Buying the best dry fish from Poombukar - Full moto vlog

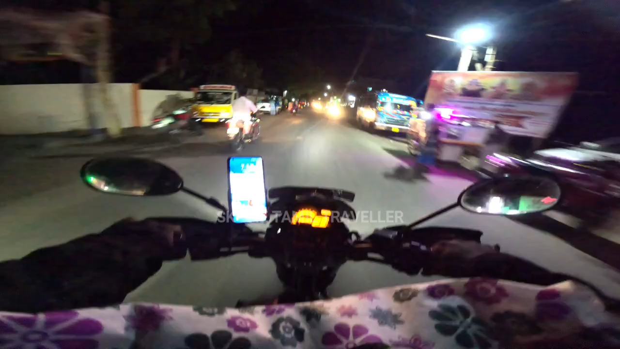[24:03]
இதுதான் நம்மளோட புது ஃபாக் லைட். அப்படி ஒரு த்ரோ வந்து ஆக்சுவலாக டிரைவிங் லைட் இது.
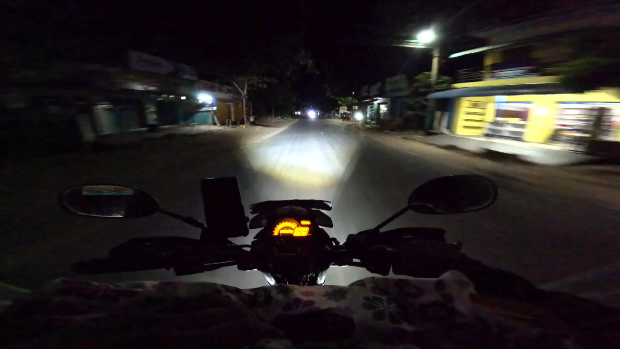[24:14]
இது ஃபாக் லைட் கிடையாது, ஃபாக் லைட் வந்து கீழே இருக்கு.